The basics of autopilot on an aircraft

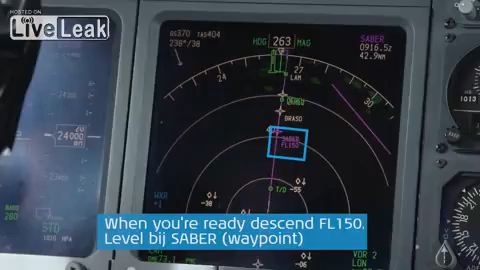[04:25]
We're ready down to level 150 to be level by Sabre, KLL-1009.
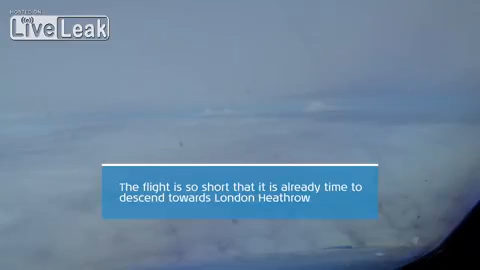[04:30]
Ik heb net een vl. 150.
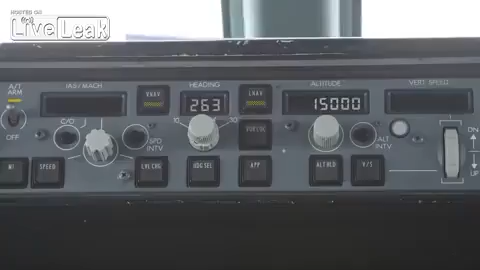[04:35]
We moeten vl. 150 zijn op de punt Saber.
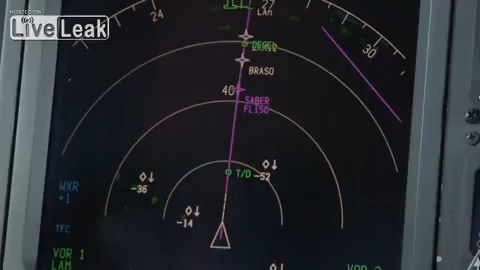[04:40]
Het is al pre-programmed in de FMC. De FMC heeft zich verkeerde hoe lang voordat Saber we moeten zijn om vl.